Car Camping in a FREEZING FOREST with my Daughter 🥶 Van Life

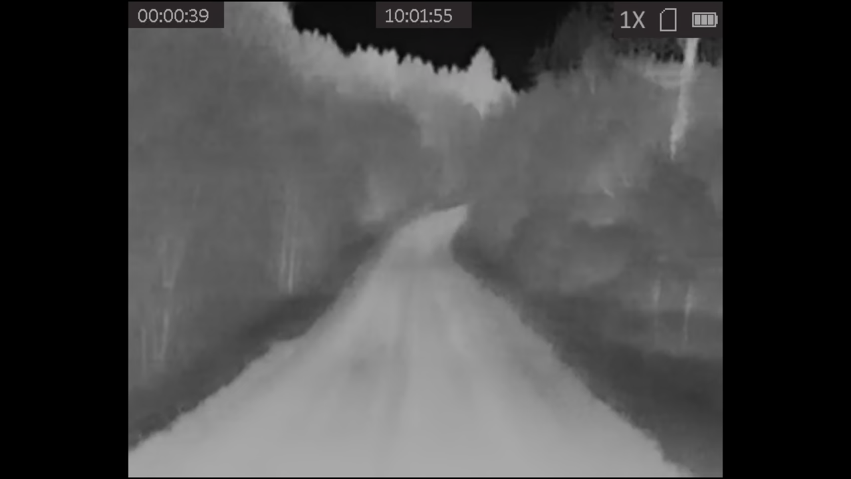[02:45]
so while we're just walking down a random dirt road in the middle of the woods i think it's around 9 pm or about 8 50 something pm so it's just getting darker now um there's obviously a lot of animals out here but i don't think they'll mess with us so it should be good maybe we'll catch something on thermal or uh some glare of the eyes from the flashlights here so we got a ways to walk down this road and then to get to the actual trail so so this is my normal flashlight and
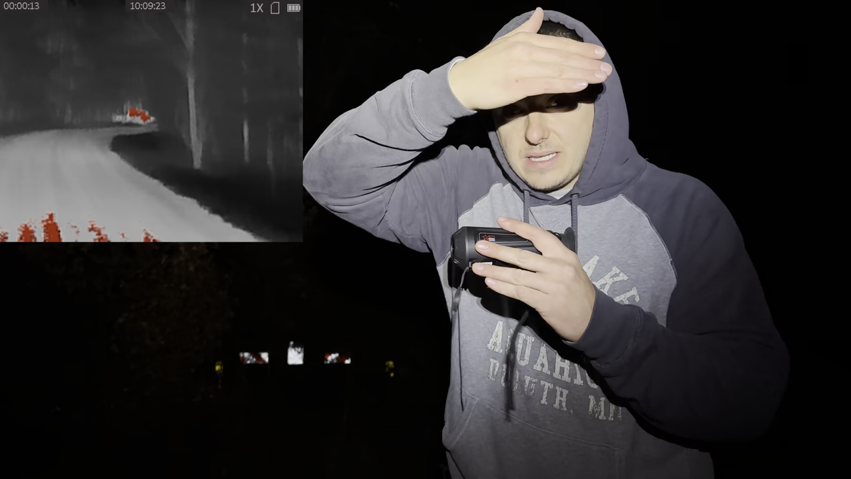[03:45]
anything but i look through the thermal and i can see there's like gotta be a truck down there it looks